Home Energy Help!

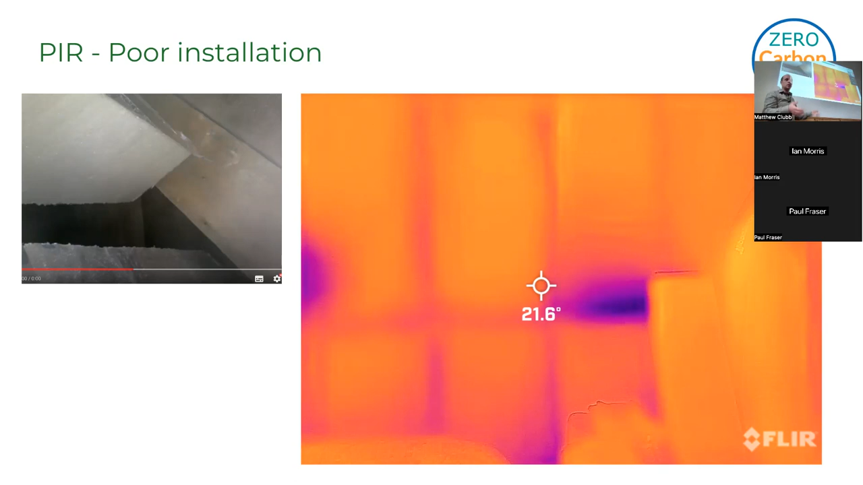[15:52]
when they're putting in that piece of insulation in between the frame, they pushed it too far and it's gone in and it's created a cold spot. And when you get lots of cold spots like this, you know, everything builds up. It's all in the details. So just to throw you a bit of science at you.
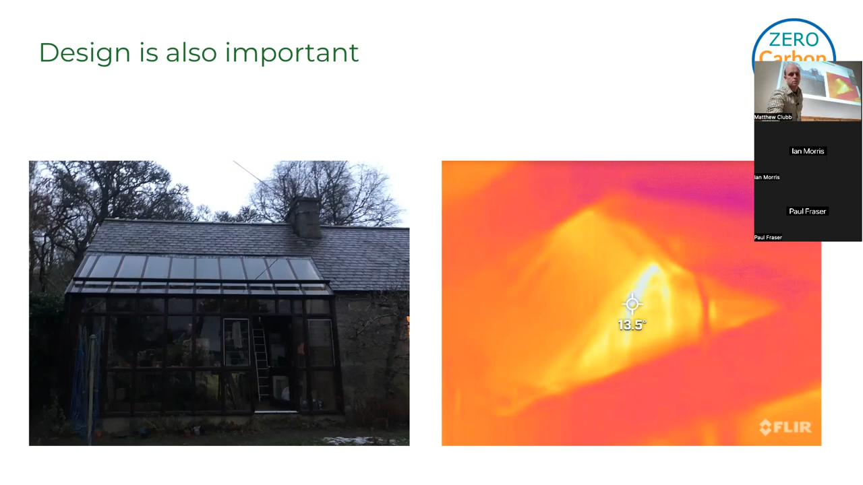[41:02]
the insulation could be put hard against the stone. In this case, it's an internal wall. So we're going to rectify that soon. So it's just the understanding buildings and you know how they work. Time's creeping on. So another one here, right? This is a photo of someone's ceiling in their living room in a flat in Aberdeen. And anyone have a guess what's, I've said at the top there, haven't I? There's a water tank in the loft. And I get this all the time where people say, oh, I was told not to put insulation there because I need to make sure the tank doesn't freeze. Well, it's not the tank that freezes, it's the pipes that come off the tank.
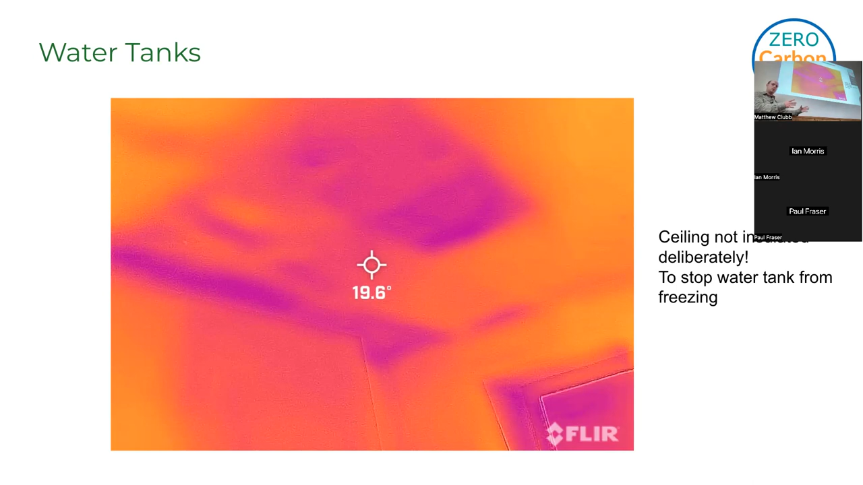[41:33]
You know, it's a huge body of water. It's the pipes that are going to burst. So the solution is, you know, insulate the tank, insulate the pipes,
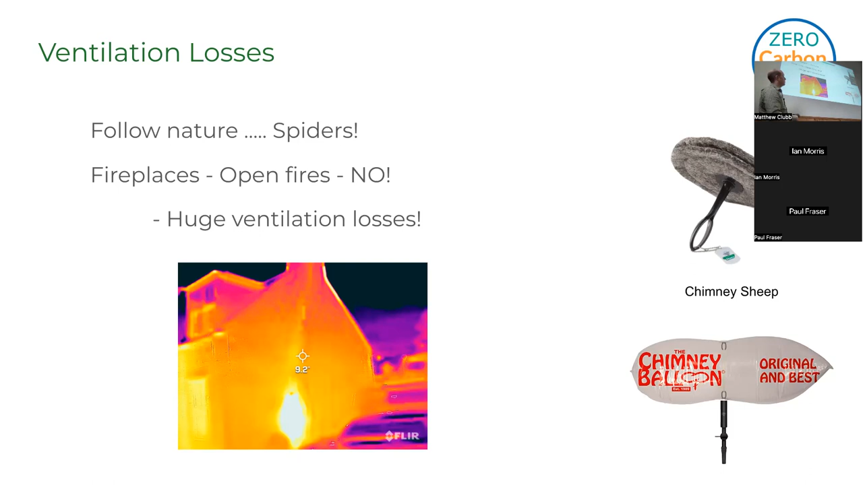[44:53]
I mean, and sorry, maybe a bit confusing. This image, thermal image here, is showing the heat conducting to the outside. So that's not ventilation loss, but, you know, just showing you that fireplaces aren't always a good thing. What you could do is use infrared heaters instead. So these are getting more and more popular.
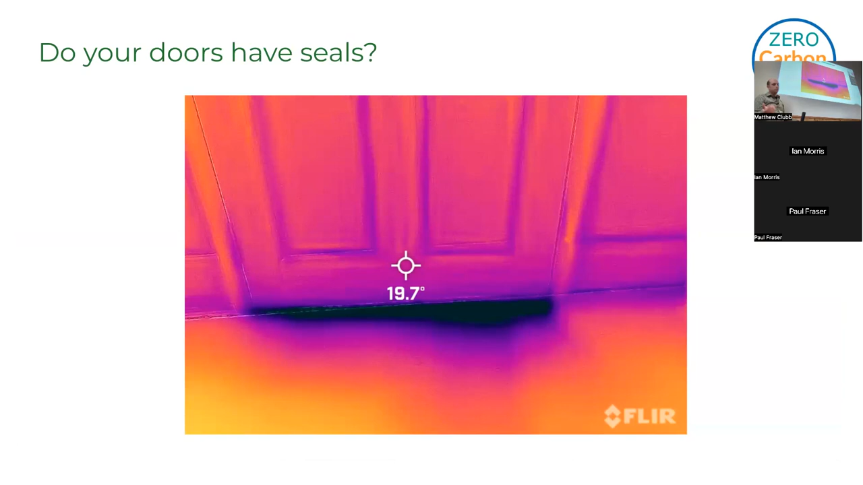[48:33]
So you can see the difference between having a seal and not. It's just sucking cold air into the house again. Again, this house had an auger that was on all the time. So that was sucking in cold air from anywhere it could.
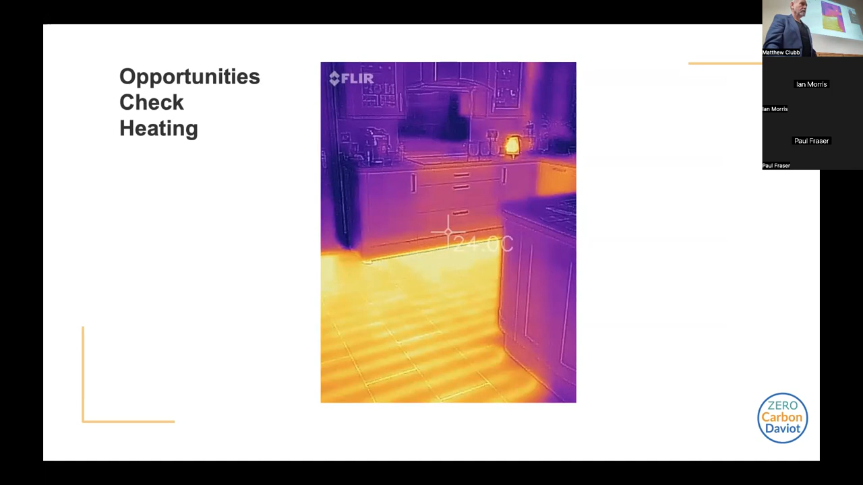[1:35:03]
which is quite nice because you've got this warmth coming upwards rather than radiator needing to have convection.
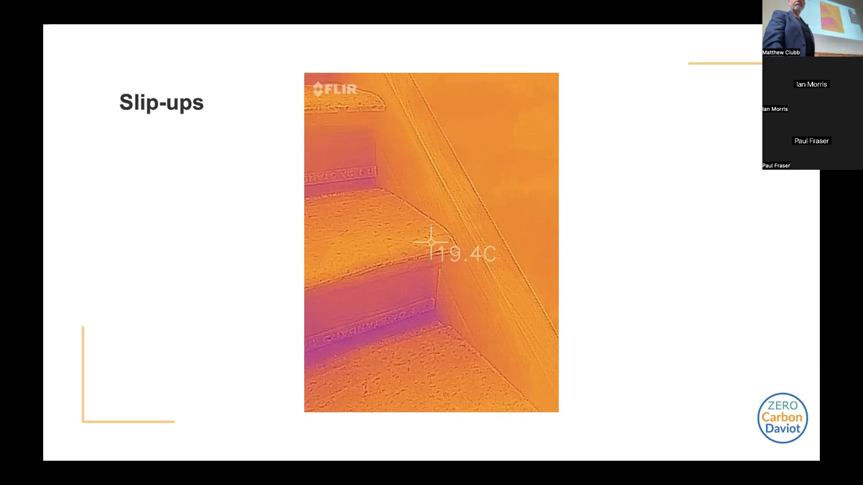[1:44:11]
We stuffed it all with loads of rock wool, but you can see that there's still leaking heat through there. And it actually was, it was the joints in the stairs. So we phoned them up again and solved it.